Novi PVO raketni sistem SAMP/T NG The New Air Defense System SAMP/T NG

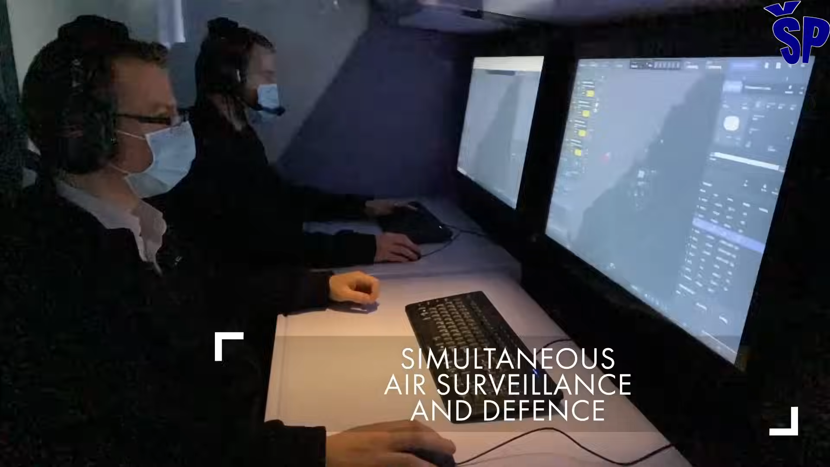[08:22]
Ovaj radar koji radi kao smatračko-akvizicijski i kao nišanski radar ima domet detekcije do 350 km. 18.